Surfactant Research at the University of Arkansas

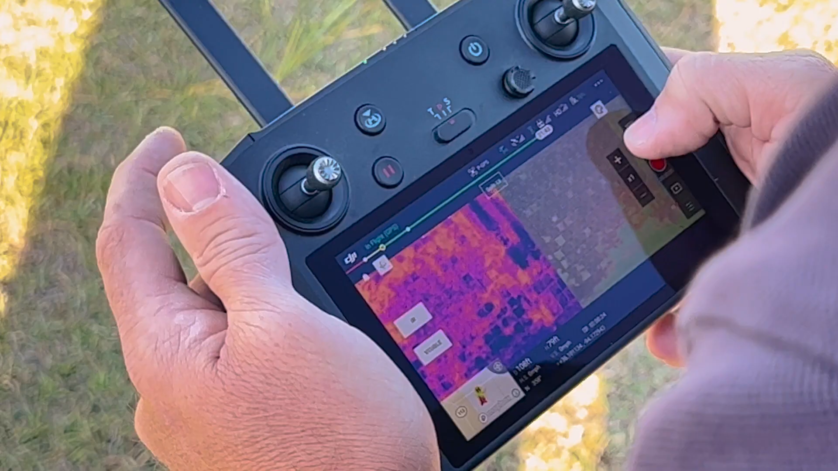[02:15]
The one that we're really most excited about right now is a new drone that will take a simultaneous red green blue image which is a normal photography image and
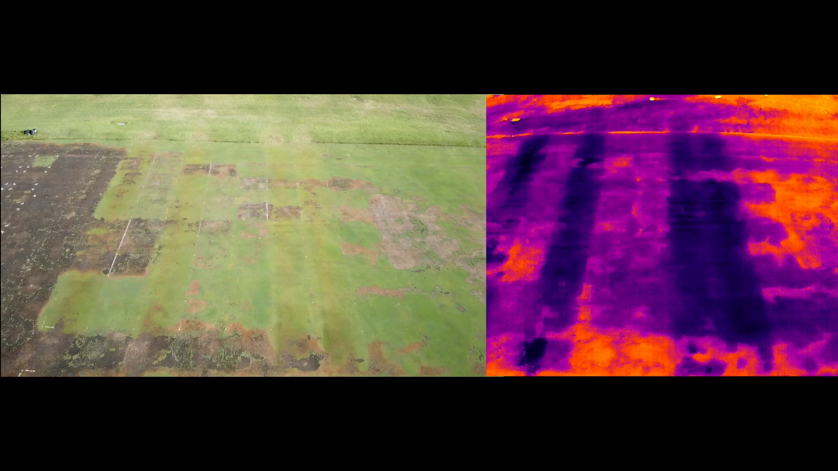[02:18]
then it also takes an infrared image at the same time of the same area and so as
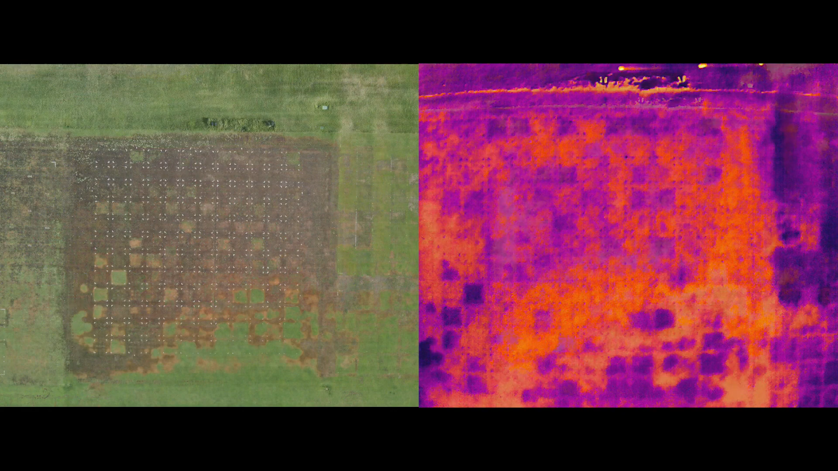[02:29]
those spots will also heat up very quickly you can just get a very
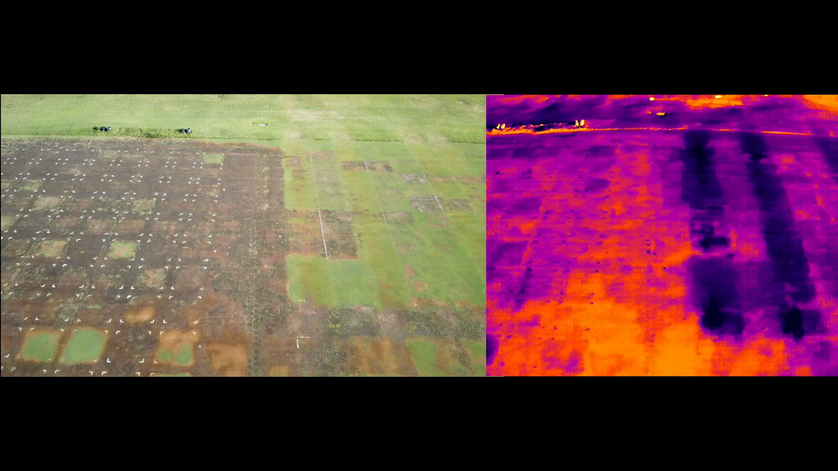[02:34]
clear view of those products working or not working as you start seeing those thermal images.